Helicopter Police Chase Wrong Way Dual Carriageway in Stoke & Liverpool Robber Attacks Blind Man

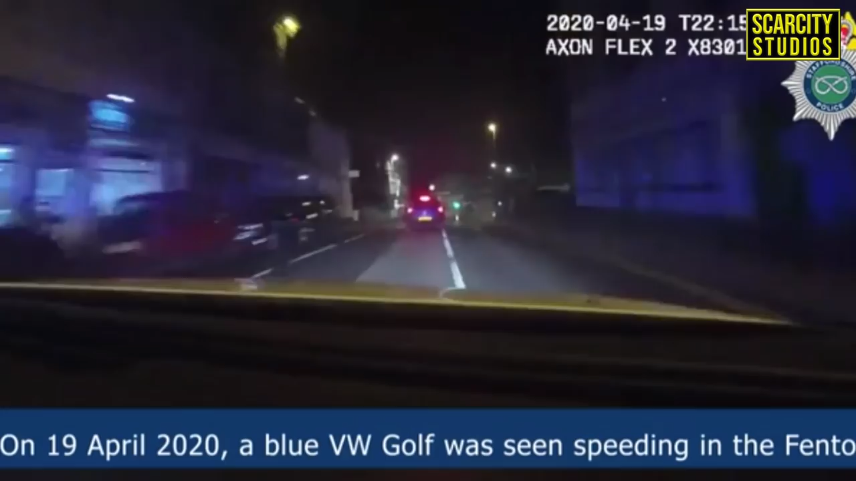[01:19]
Speeds are now 70 miles an hour,
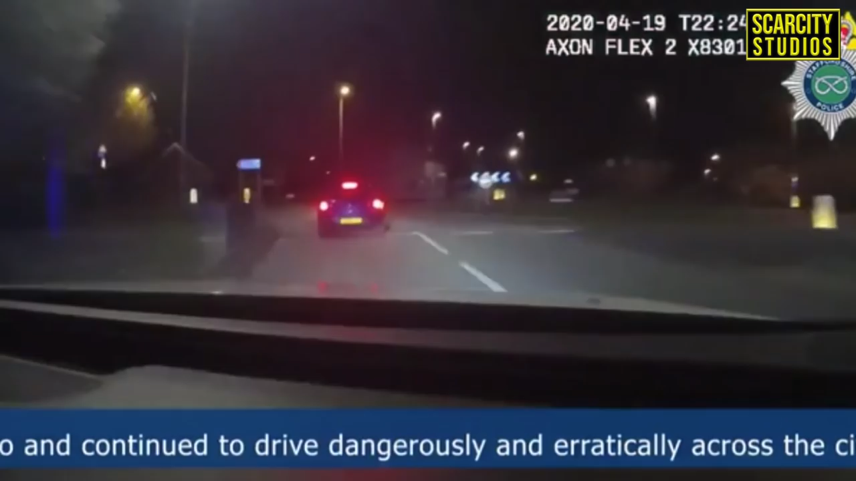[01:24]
activity roads at the roundabout, not one, not one, not two, not two, not three, not three, not four, not four. He's gone all the way round and it's a left-left into Ventilea state. No other vehicles on the road, no pedestrians. I'm still happy with the risk to be low and it's broke to continue.
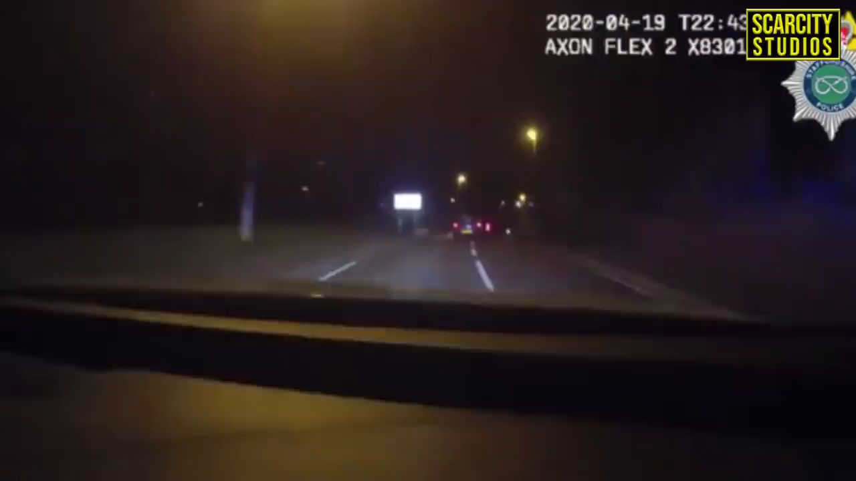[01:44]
Coming up to the crossroads now and it's a red ATS. Standby. Through the red ATS. One officer can be heard in the footage saying abort after Vernal began driving in the opposite direction along the dual carriageway.
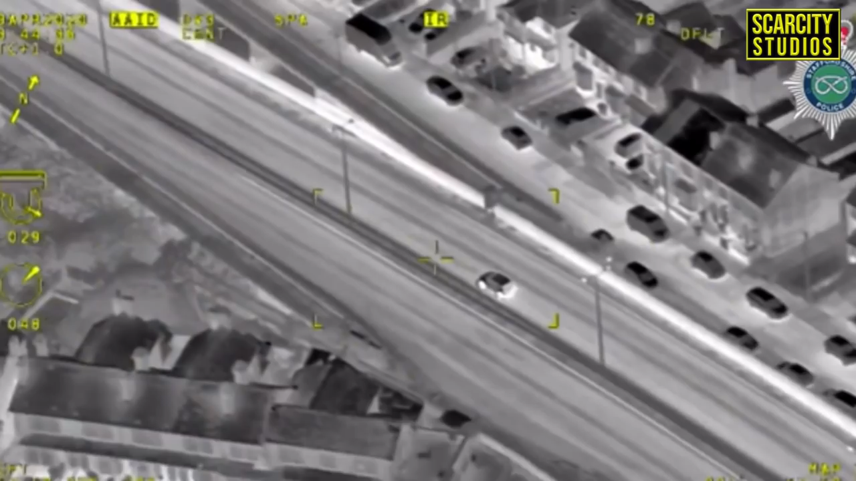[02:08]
Yeah, he's on New Testament road, still alongside and has got oncoming traffic, single vehicle, in one, just on by.
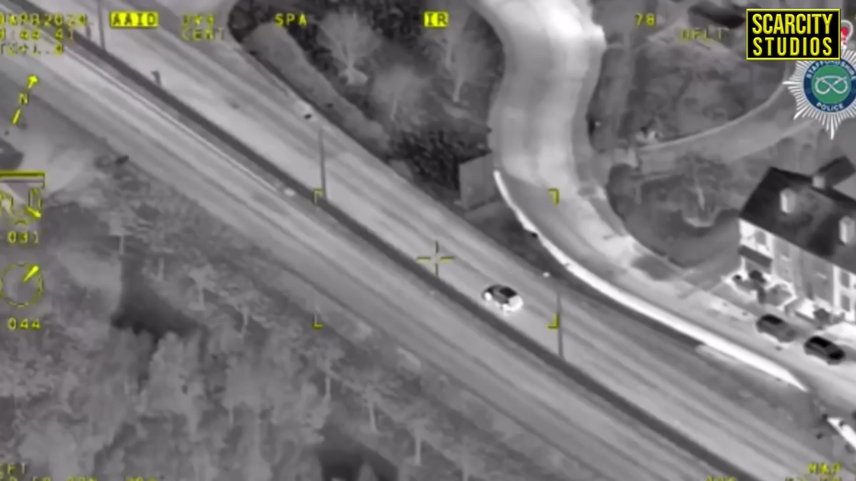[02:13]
He's found approaching the little double round about what will take it generally, Mount Road, Mount Road.
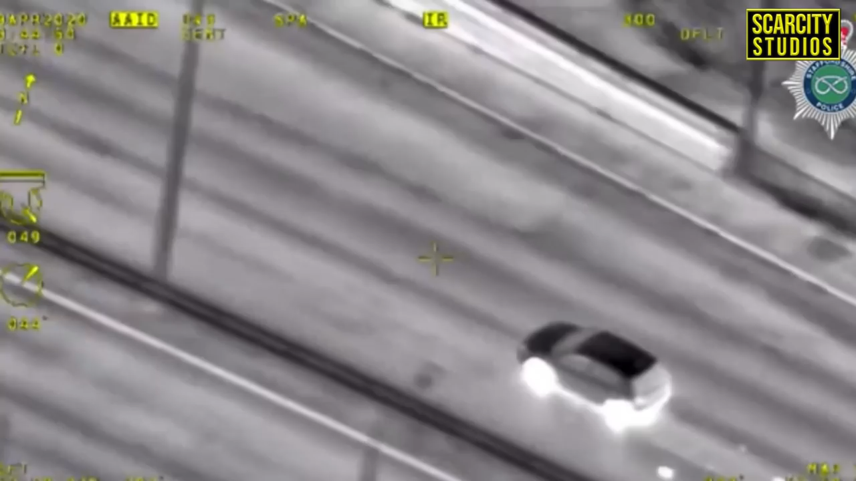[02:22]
He's coming up to the next junction, just on by, because it goes off and he's off for the next junction. He's off at Longford, he's lost a tyre.
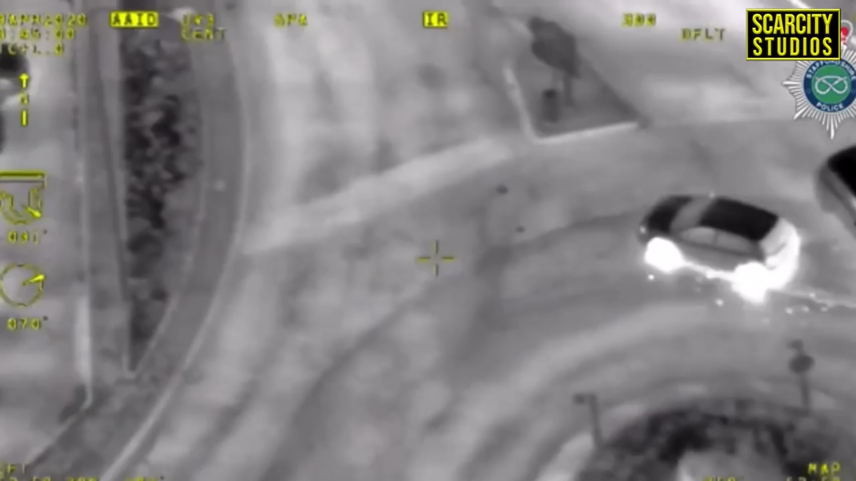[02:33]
Don't get where Longford Road makes, he can't, he can't come this way. We're going to re-engage now he's come off, he's the correct. And it caused the vehicle to crash and he fled on foot and he was then wrestled to the ground